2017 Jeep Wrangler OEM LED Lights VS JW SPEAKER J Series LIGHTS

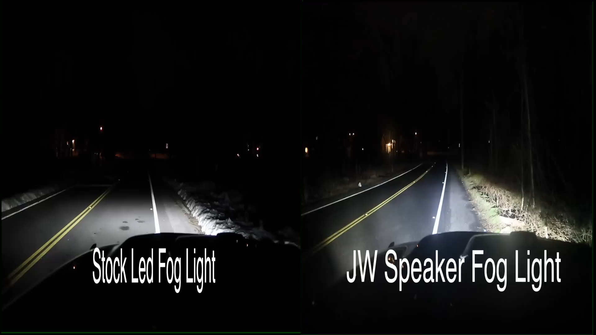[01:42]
we only have the fog lights on on the left side you have the stock led fog light versus on the right with the jw speaker fog light um i'd have to say that on the fog light comparison the jw speaker definitely wins all right so now let's go ahead and move on to the headlight to see uh which one looks better all right so right now with the stock led headlight again on the left side jw speaker headlight on the right side um this